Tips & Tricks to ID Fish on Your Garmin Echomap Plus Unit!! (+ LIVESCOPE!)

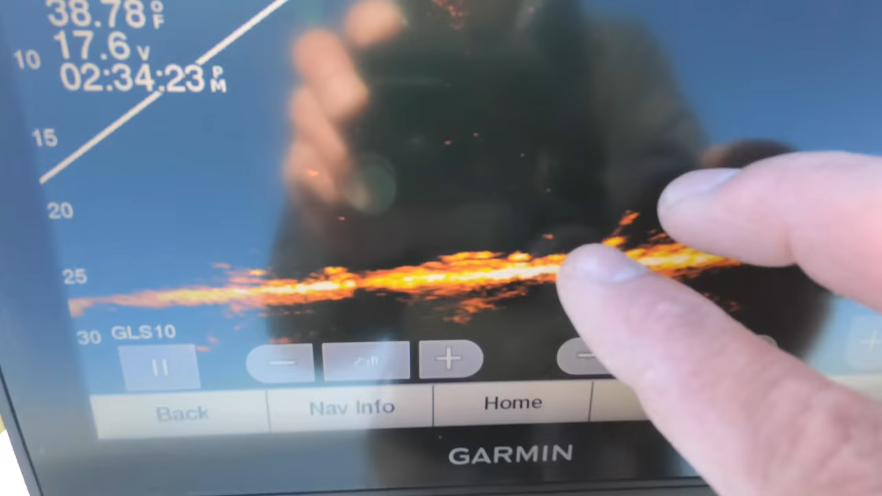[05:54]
On screen: water 38.78°F
over the top of these fish i'll kind of zoom in so you can see but that's that big group
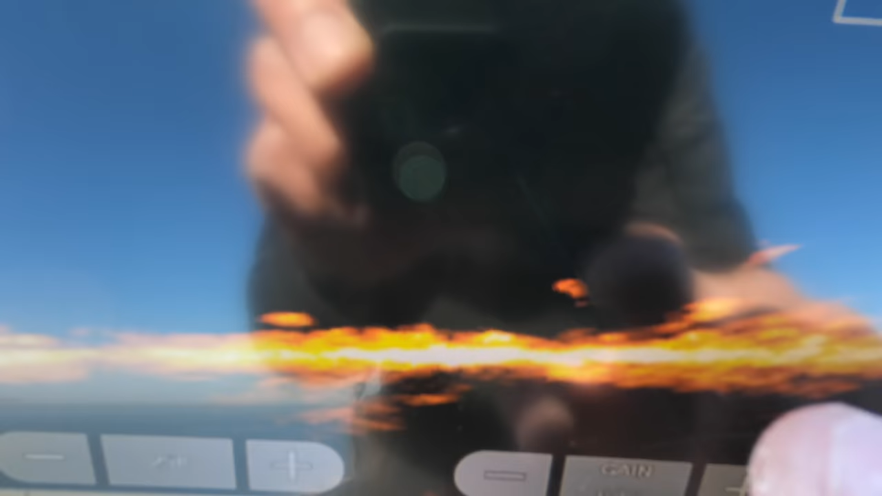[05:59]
of fish that we marked there is kind of like a little bit of a tree right there but you can see that bottom
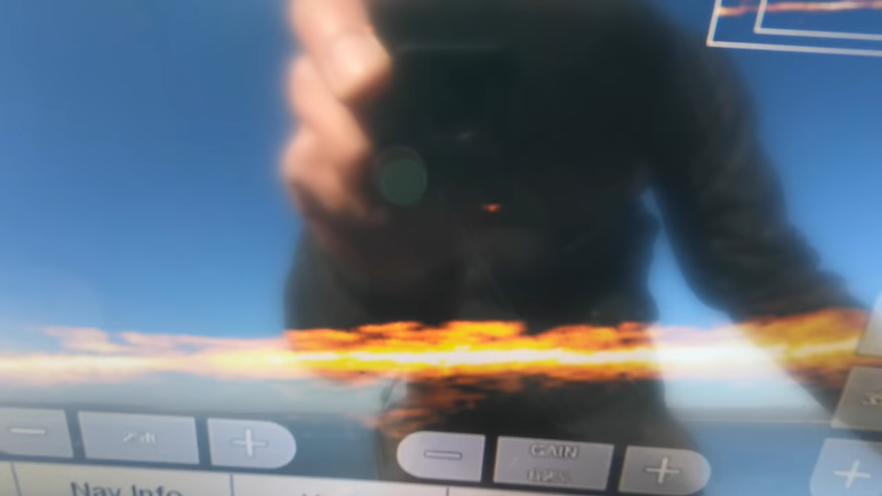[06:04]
is very very alive swimming around
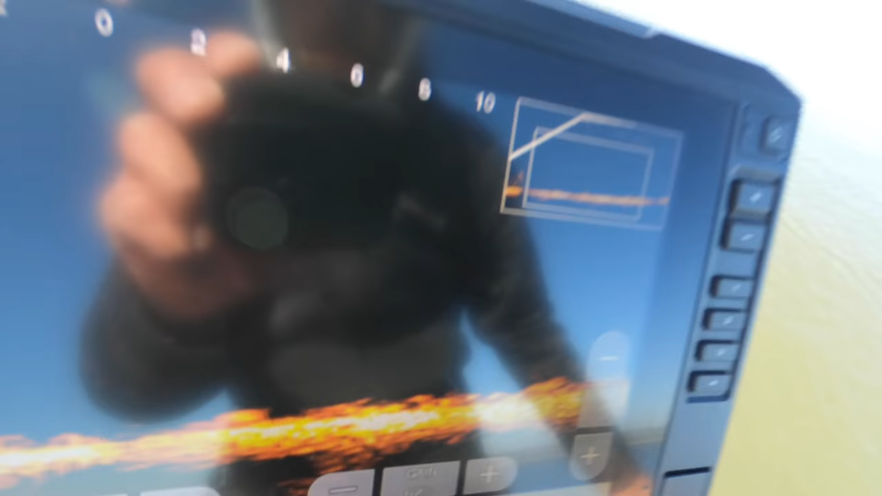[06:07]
so seeing that those fish aren't really going to move i don't think they're pretty well glued to the bottom which is uh what white bass and wipers and stuff do a lot of times in the winter
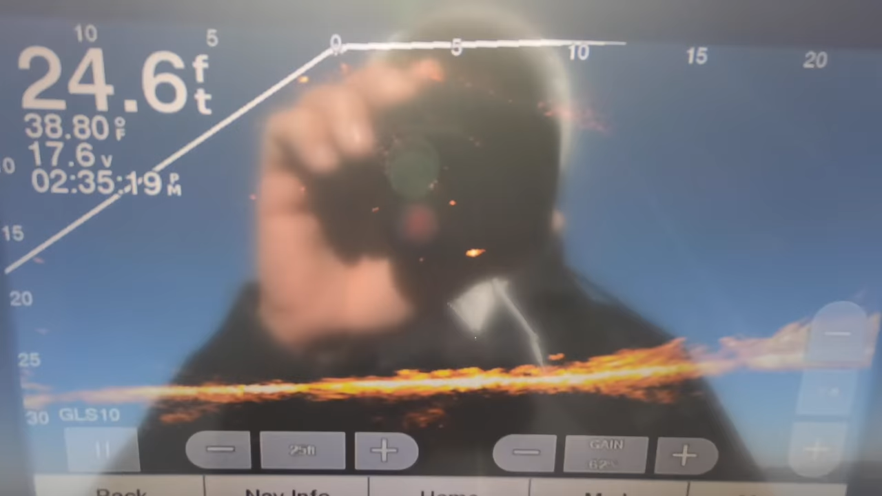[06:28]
On screen: depth 24.6 ft, water 38.80°F
for the glare i know that's pretty bad but just to start here uh since
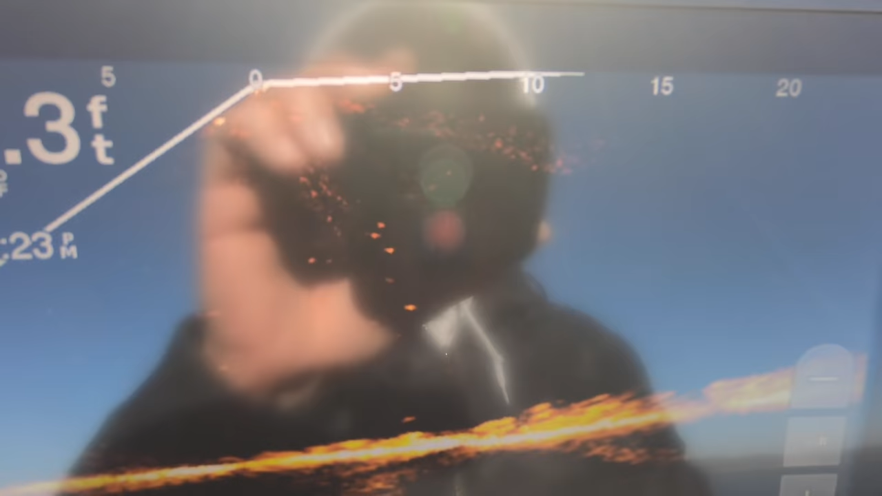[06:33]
we've already got this group of fish pinned down i'm only scanning out 25 feet right
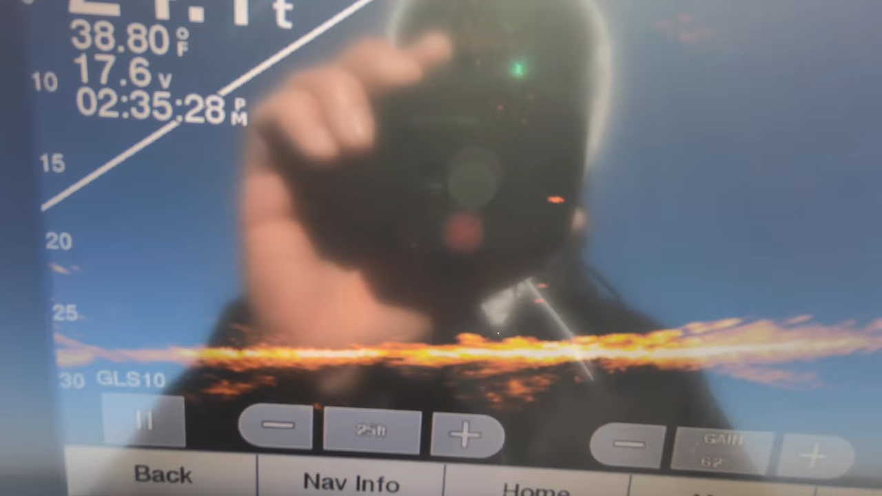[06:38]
On screen: water 38.80°F
now
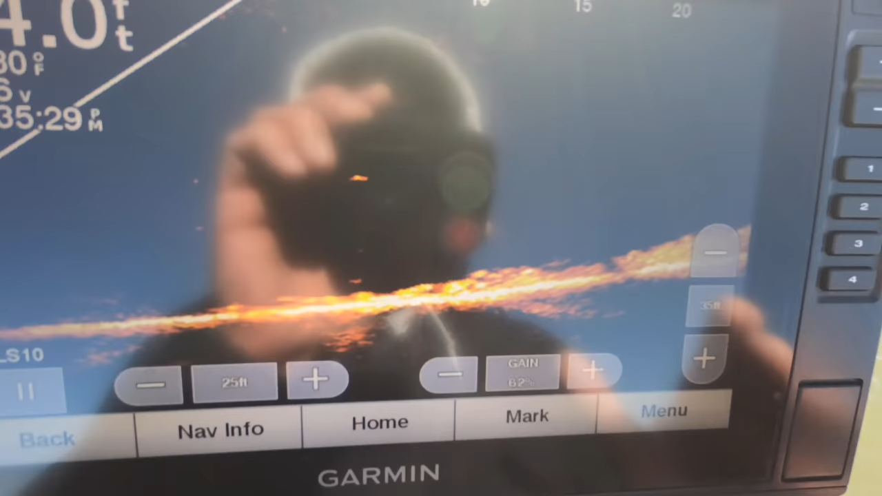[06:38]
usually if i'm looking for fish or something i'll usually keep it between like 45 and 50
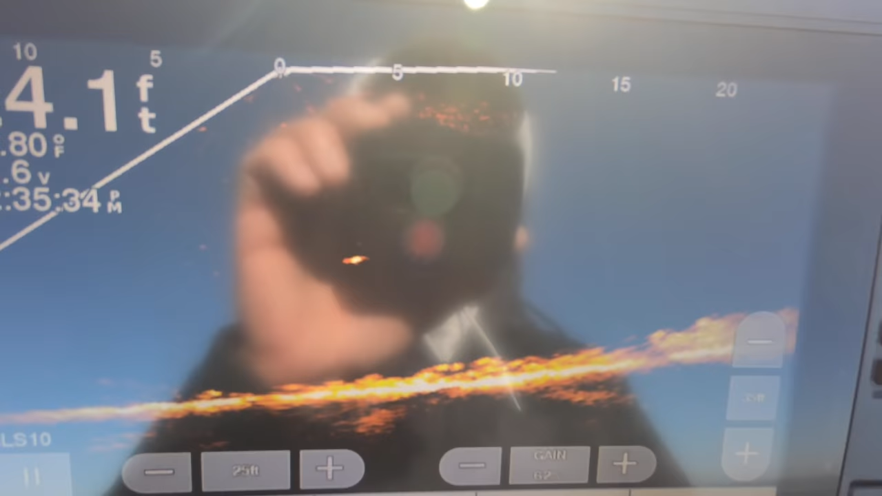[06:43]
feet and then once i find them i'll dial it back down to like 20 or 25 it is
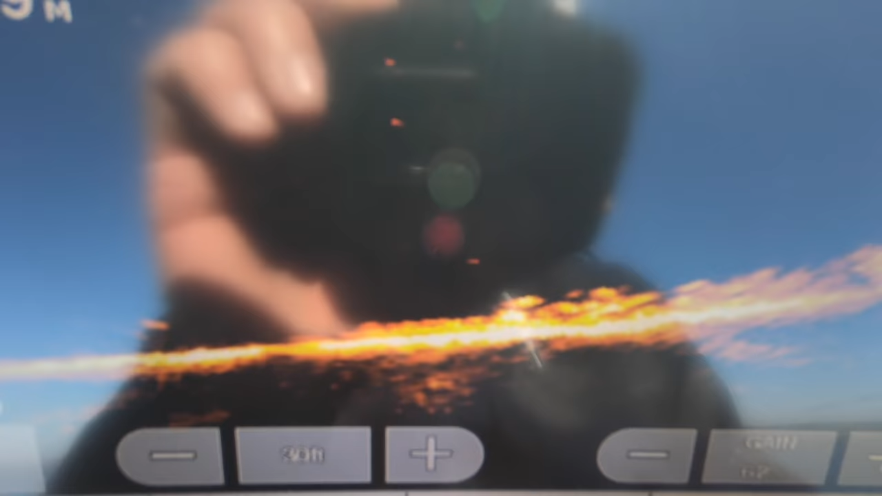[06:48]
going to give you a much better picture of those fish
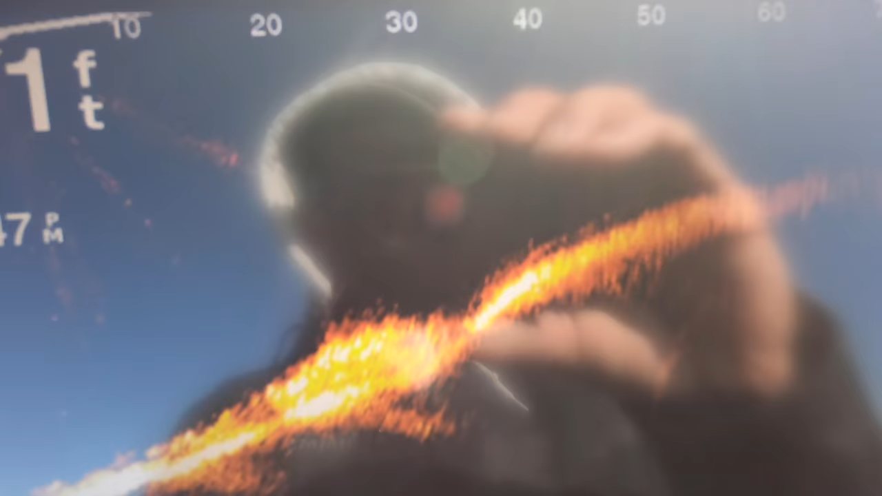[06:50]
oh we don't want to quite go to 80 feet but
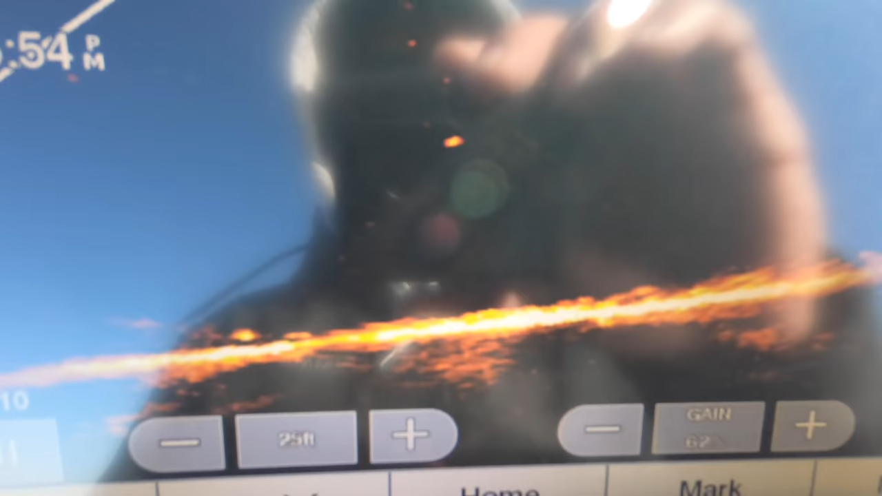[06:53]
that's usually where i start right around 25 feet our depth right here is 24 feet
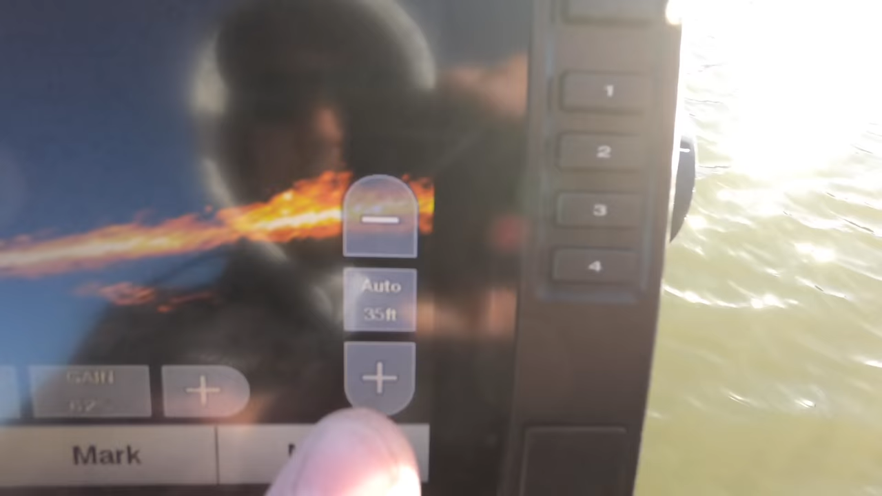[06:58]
so my depth is currently set at 35 i could probably get it down to 30 but what i like to do especially when i'm fishing these fish is just zoom in a
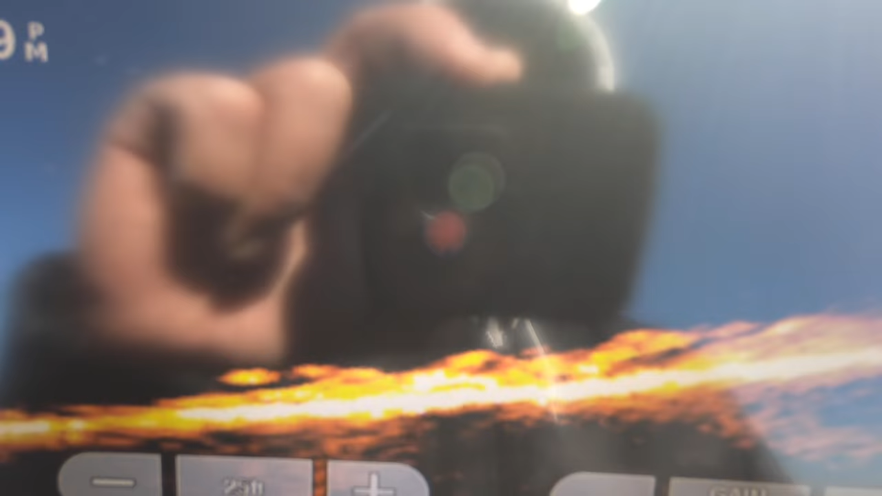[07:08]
little bit just kind of with that pinch situation you get the window right up there that shows you that you're zoomed
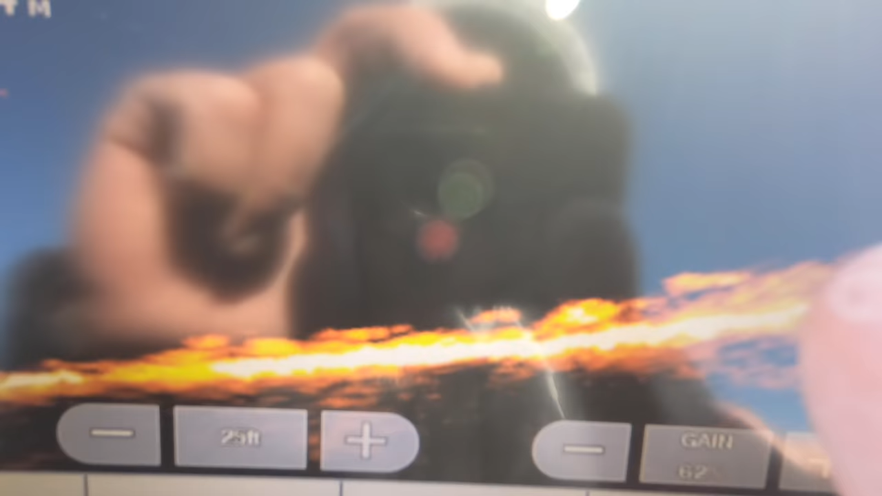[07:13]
in that way you can see those fish a lot better and you can see those jigs go down your screen a lot better so now let's kind of jump